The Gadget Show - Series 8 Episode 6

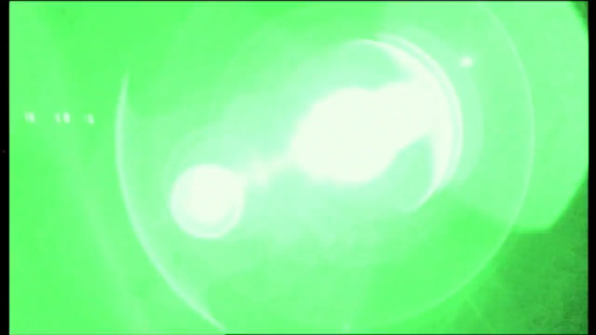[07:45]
Amazingly, you can get a really good pair of night vision goggles now for just a few hundred quid.
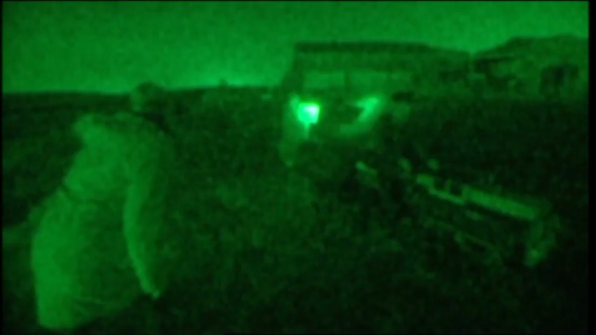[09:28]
So, number 6291 was the first toy train we had to find.
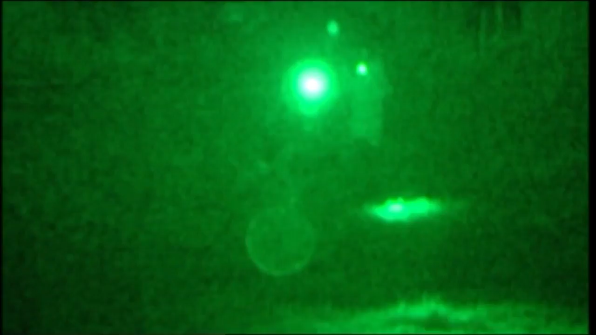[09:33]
This is a great test of these NVGs, because to win,
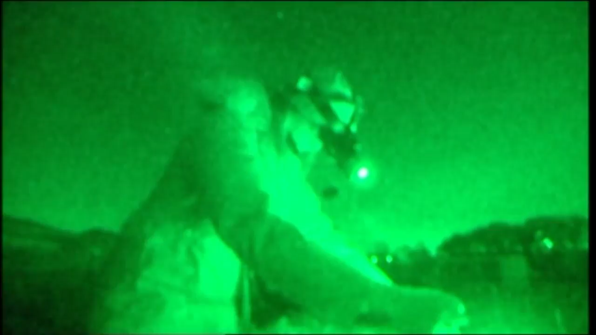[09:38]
not only will we need to be able to move freely and easily around the field, but we'd also need to read some very small writing on some very small trains.
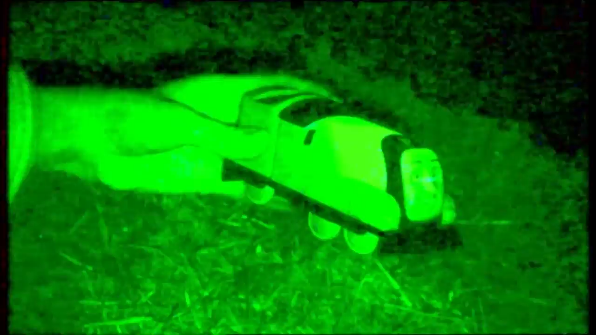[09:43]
If either of these sets of goggles were just showy tat, we'd soon find out.
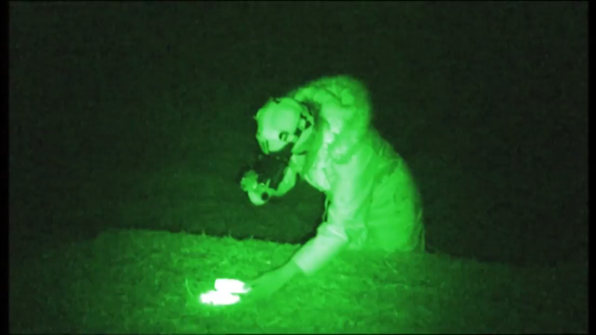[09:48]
No, that's not what I want. I want 6291.
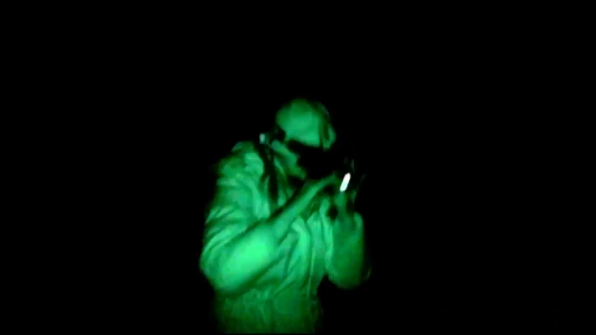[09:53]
And right from the start, we were both having problems with focusing. What's difficult about these?
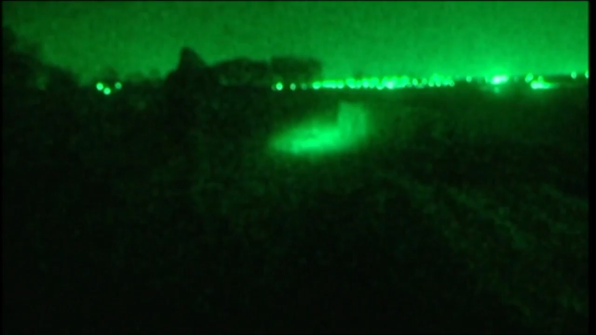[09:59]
Is that you have to focus them continually on the move.
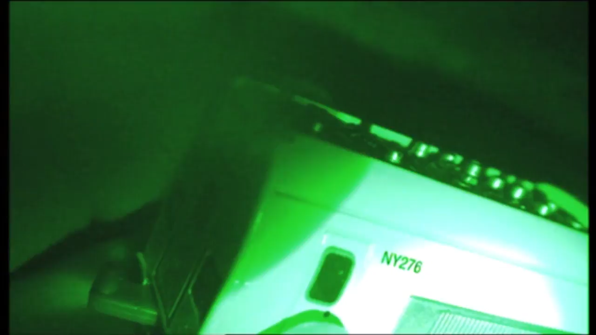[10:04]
So it's very difficult to actually look at a little train like this and then have to refocus so that I can actually find another bale like this one over here.
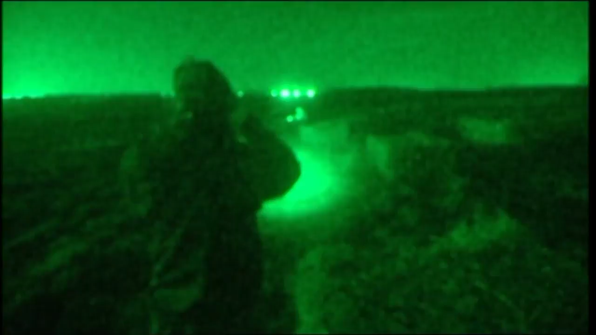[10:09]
At least Jason had one simple control for refocusing his goggles.
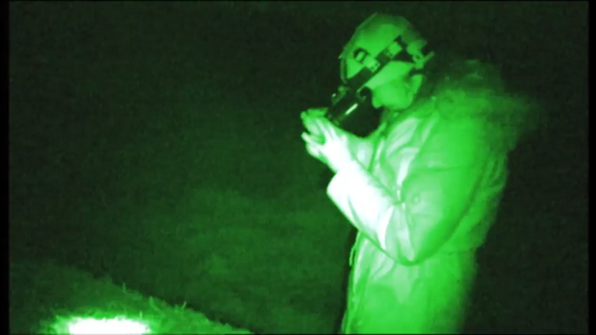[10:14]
My Cobras have got separate focal controls on each side,
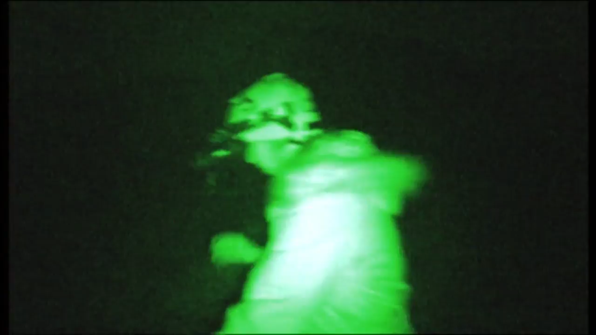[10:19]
and that means it's a two-handed job and very, very fiddly.
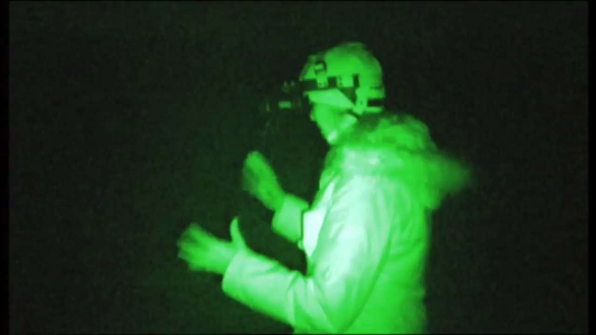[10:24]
The problem is, they're quite a specific focus, so right now I'm just walking in a blurred manner towards what I think is a straw bale.
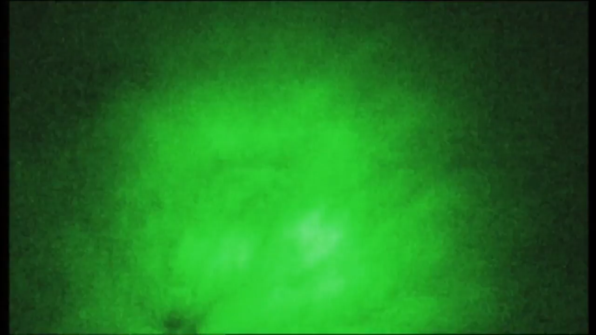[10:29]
It is. After a bit of a search, I found the first train.
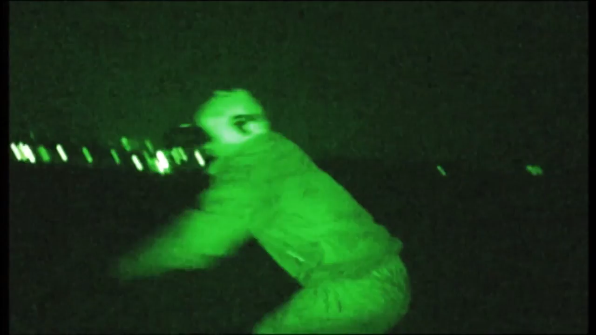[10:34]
I got it! I found it!
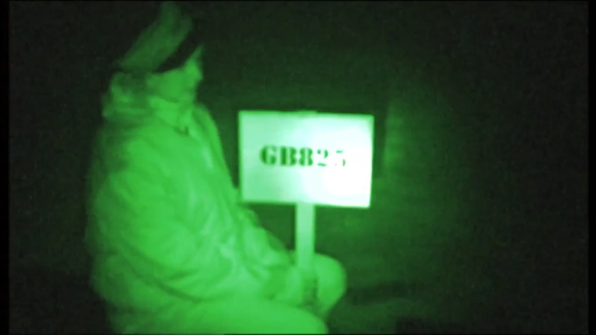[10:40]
One to me, next train, GB825. Inside night vision goggles are image-intensified tubes.
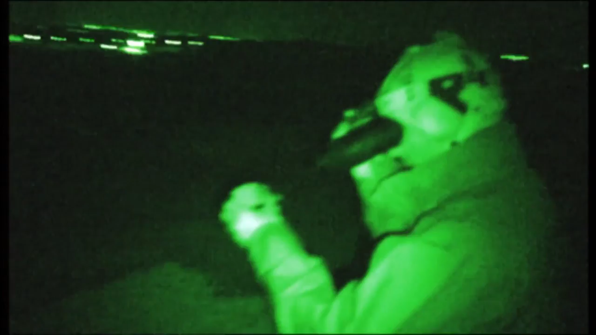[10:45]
Whatever light is out there, moonlight, starlight and infrared light, is fed into the tube through the goggles' lenses.
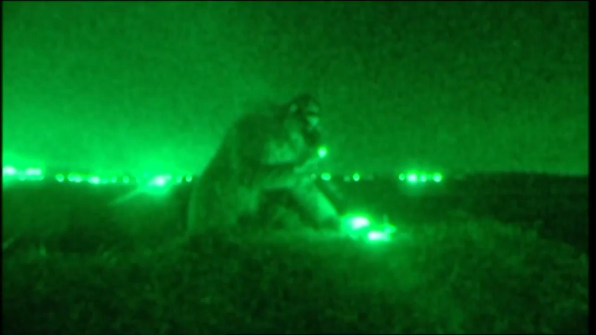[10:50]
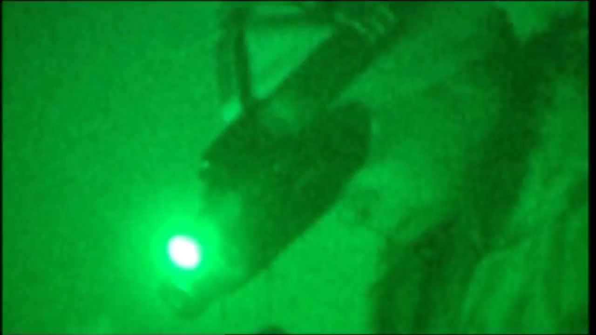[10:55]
The tubes then intensify the light to a level where it produces a monochrome image that we can see.
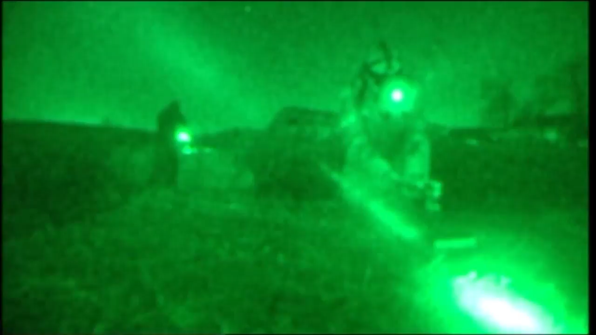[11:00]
The image is green as a result of the substance used to intensify the light. I got it!